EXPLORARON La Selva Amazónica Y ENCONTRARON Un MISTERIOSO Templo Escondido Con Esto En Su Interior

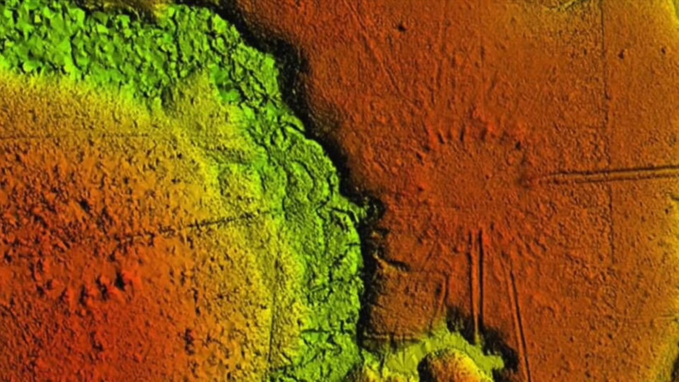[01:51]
tal vez reflejando la conexión de los pueblos indígenas con el cosmos.
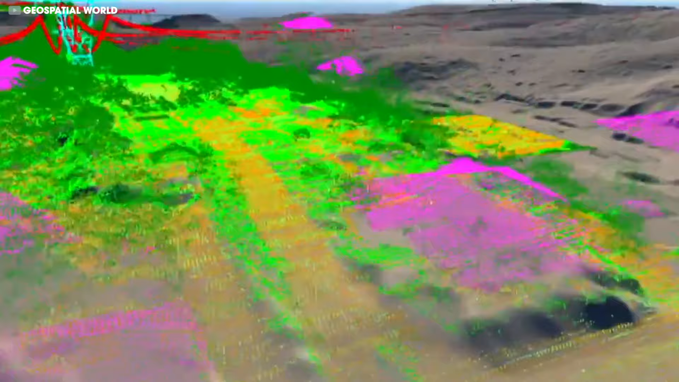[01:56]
Las imágenes del sistema de detección de luz y alcance, también revelaron una red laberíntica de caminos hundidos,
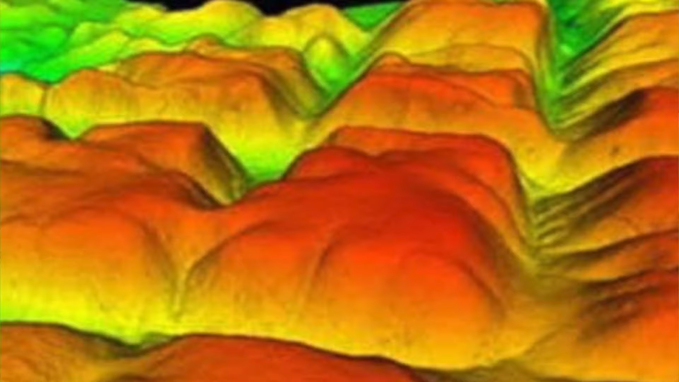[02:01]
elevados por taludes elevados, que conectan estas aldeas a lo largo de grandes distancias.
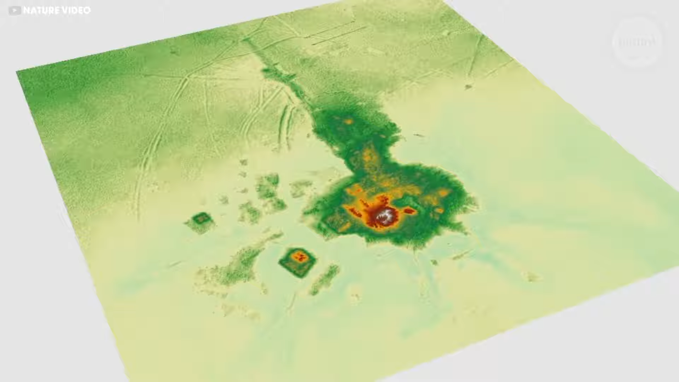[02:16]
Los arqueólogos quedaron asombrados por los 3 a 32 montículos misteriosos, que variaban desde menos de 10 pies hasta más de 65 pies.